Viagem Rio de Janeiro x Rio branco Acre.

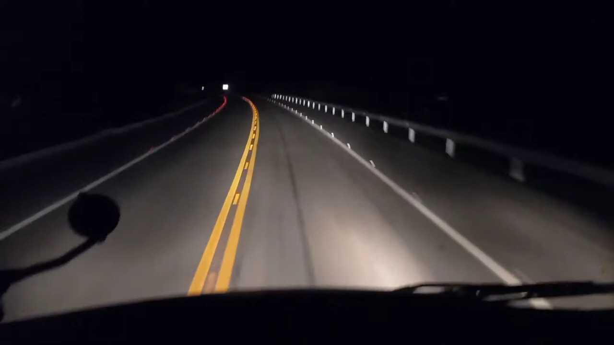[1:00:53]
doido. Aí, galera, boa noite, um abraço. Estamos chegando aqui na ponte do Abunã. Olha aí como que facilitou a travessia. Olha aí. Por isso que nós estamos fechados com o presidente Bolsonaro. Aguardando a liberação das novas obras que estão para vir por aí. Já está asfaltando a rodovia que vai para Manaus.
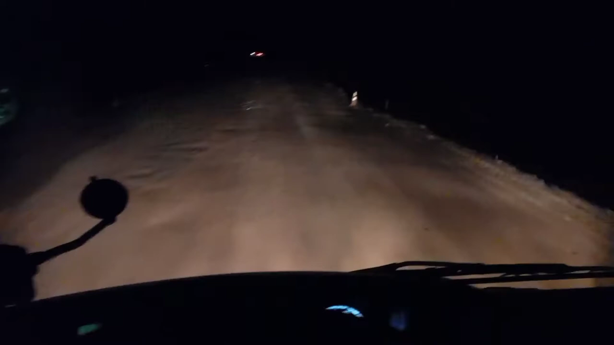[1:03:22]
Salve, galera! Estamos aqui no estado de Rondônia. Chegar no desvio daqui a pouco ali. Tapete caipira é o que tá tendo pra agora aqui no momento. Devagarzinho, pro caminhão não ficar batendo muito. Que vamos aí, ó. Não é muito longe esse tapete caipira, não. Mas normalmente tá dando fila no desvio lá, que tem que passar uma balsa agora de noite, sabe?
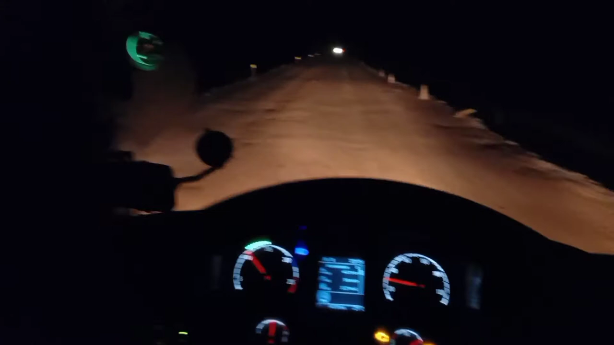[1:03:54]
É uma pontezinha, que é uma balsa que formou uma ponte. É uma ponte-balsa. Aí, ontem eu passei de dia, agora nós vamos passar lá. Vamos ver como é que vai estar a fila aí. Salve, Deus abençoe a todos aí. Uma boa noite, 10h25 da noite já. Terça-feira abençoada, 31 de agosto de 2021. 27 graus aqui no Rondônia. A proximidade aqui é de
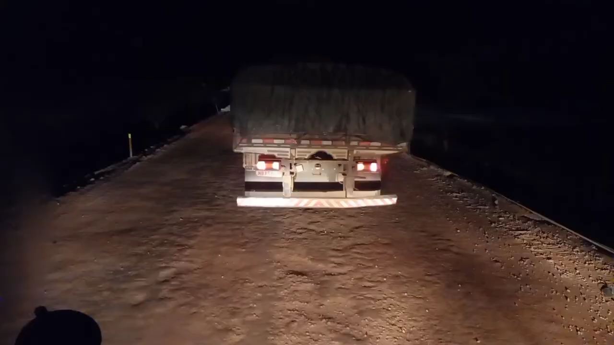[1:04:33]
Estamos aqui no desvio, aguardando a vez para passar na ponte balsa. Olha o apressadinho. Nossa, ainda quase bateu na carreta do cara. Mas é um apressado, né? Sempre tem desses, né? Zé Orelha. como é que tá a passagem aqui.
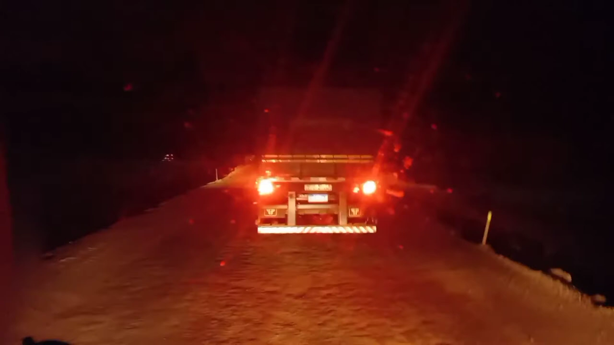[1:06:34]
Já já é a nossa vez. Aí galera, quase chegando a minha vez de passar na ponte balsa. Mas os caminhões se enrosca tudo lá embaixo, porque é muito ruim a entrada e a saída da ponte.
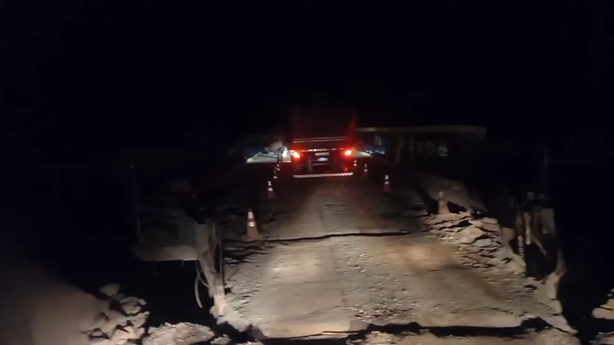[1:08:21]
Aí assim a carreta tá em cima da balsa, a balsa abaixa. E aí o degrau fica maior ainda. Aqui a entrada da balsa é esse aqui, ó. Conforme o peso, ela sobe e desce, ó. Ó. Eu vou esperar, ó. Pode ver que ele vai mexer aqui, ó. Ele tá saindo lá, ó.
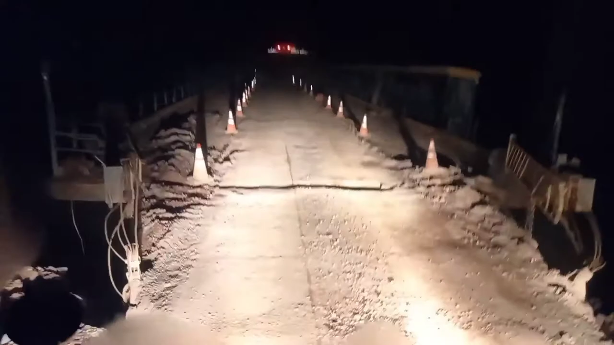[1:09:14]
Ontem eu passei bem aqui com quatro carrinhos, hoje vazio, acredito que eu vou passar melhor. Eita! Eu tenho que cuidar para não quebrar o pacharoque. Eita! A cegonha ficou lá para trás. Por isso que eu não gosto de caminhão rebaixado, velho. Eu acho bonito, mas para mim andar não serve.
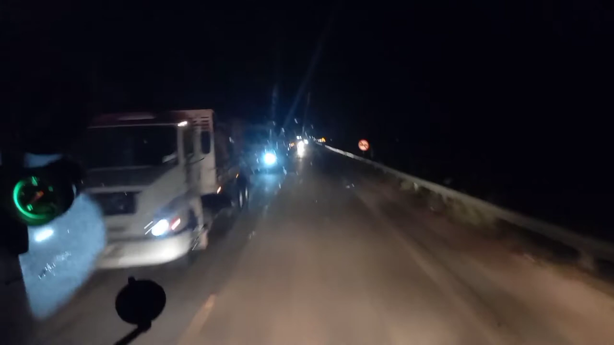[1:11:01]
O tempo que nós demorou lá naquele trecho de terra pra passar aquilo tudo. Olha a fila que formou aqui na contramão, ó. Vamos ver se a fila tá muito grande. Cê tá doido, motorista. Isso é Rondônia, BR-364, Jaci, Paraná.
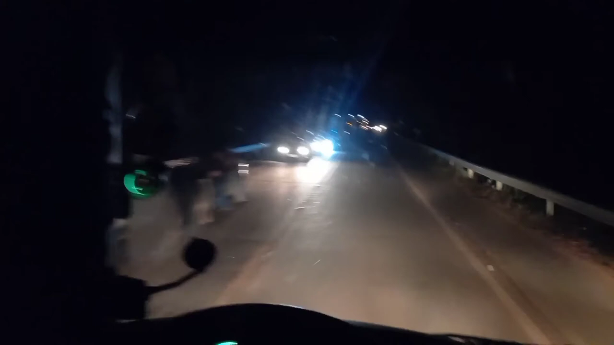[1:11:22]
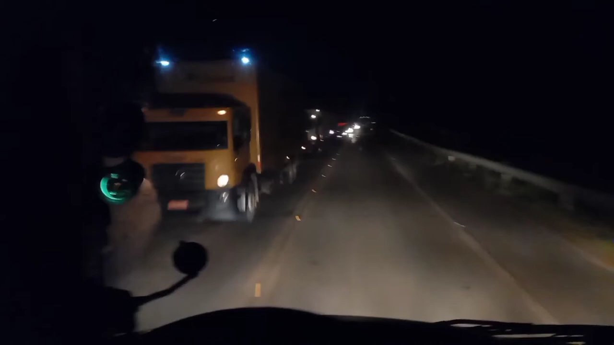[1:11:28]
Ah, não tem, não tá muito grande a fila não, ó. Olha os boiadeiros. Aô! E terminou a fila já, tá de boa.